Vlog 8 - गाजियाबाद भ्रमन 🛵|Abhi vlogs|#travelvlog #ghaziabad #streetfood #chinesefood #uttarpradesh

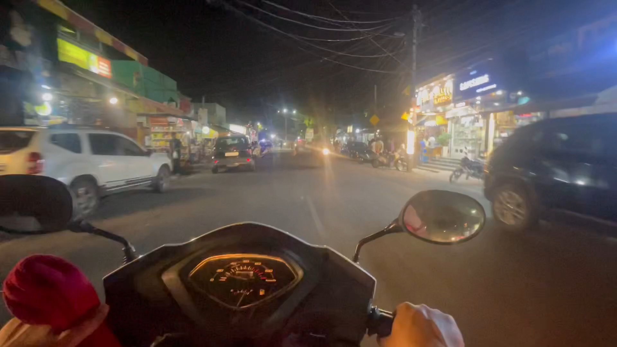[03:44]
सकते हैं आगे एक और पुलिस की जिपसी खड़ी हुगी है तो हम पहले ही अपनी स्कूटी रोग लेंगे चाओ मिन वाले भईया के पास जिससे हमारा कोई चलान ना हो देखिए पुलिस को देखके हमने अपनी स्कूटी साइड में धबा लिया चुप